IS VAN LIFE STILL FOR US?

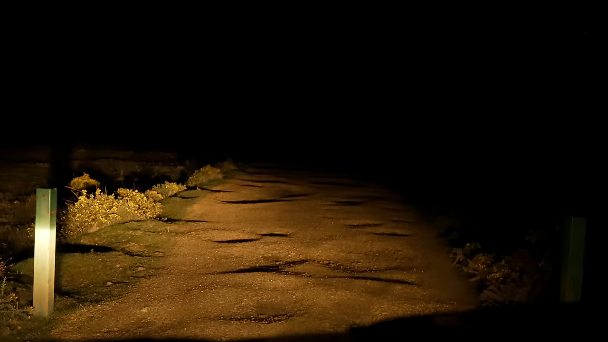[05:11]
we are going down a pretty pothole road to get to our park up tonight